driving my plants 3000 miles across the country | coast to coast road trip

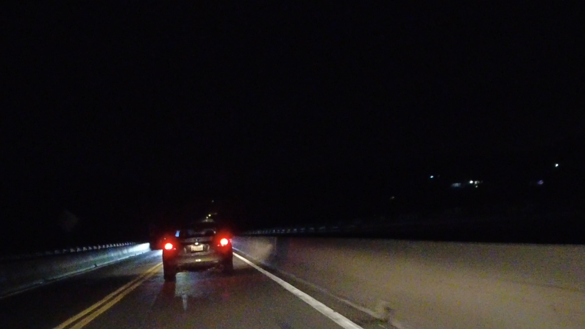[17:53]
into maryland we just went back into virginia and we are crossing this river that you can't see yeah and we're headed to maryland